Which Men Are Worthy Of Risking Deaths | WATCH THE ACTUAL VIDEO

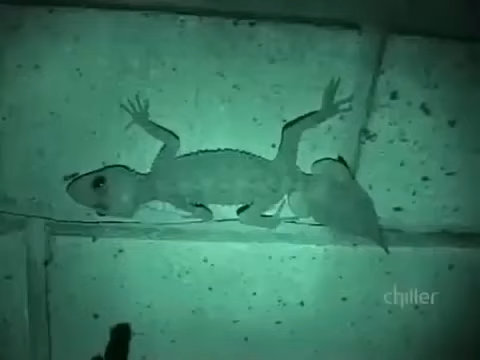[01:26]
To guard the inner perimeter of the house, Martin employs the stealthy, night-crawling gecko. The geckos come out onto the walls of the night time and they provide sort of like a predator note around the house.
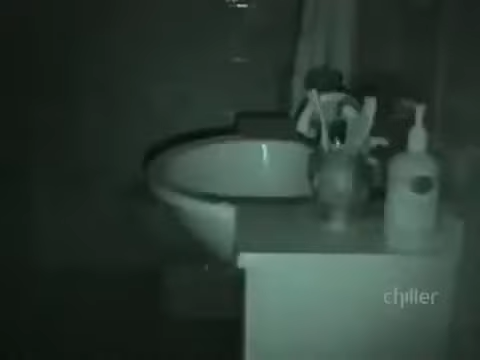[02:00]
And seen here through the use of special night vision cameras are the shower slime-eating slugs.
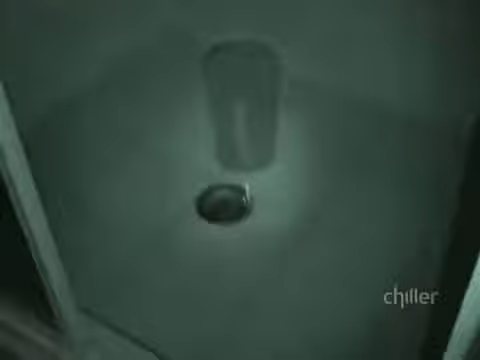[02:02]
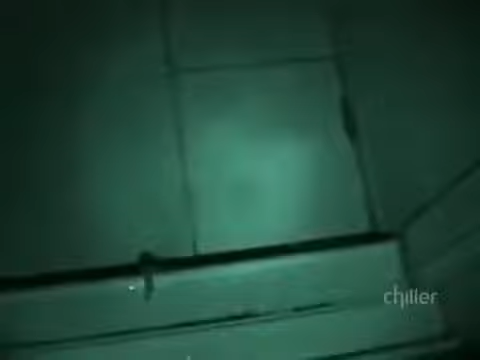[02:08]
Working seven days a week, these night creatures keep the bathroom spotless, clearly enjoying their work.
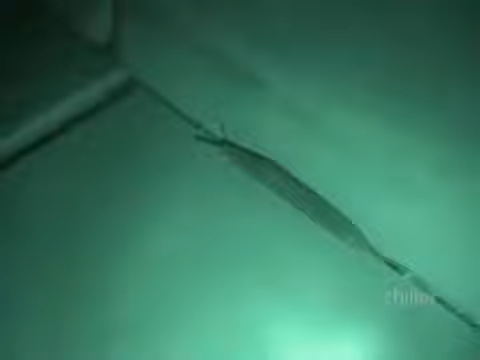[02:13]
They're about the only things I know that will actually clean the silicon liner of mold.